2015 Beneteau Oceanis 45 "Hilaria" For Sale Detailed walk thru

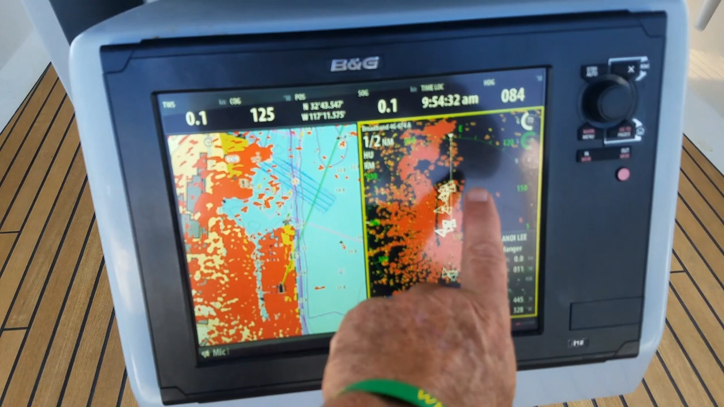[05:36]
You can see we've got the radar with the overlay on, or the chart with the overlay on, and radar over here.
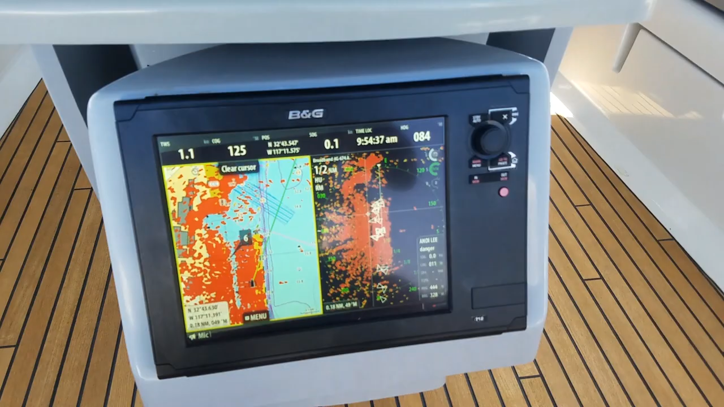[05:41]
So nice big BNG display on a swivel mount on the cockpit table. Teak has just been done on this boat, bleached and sealed.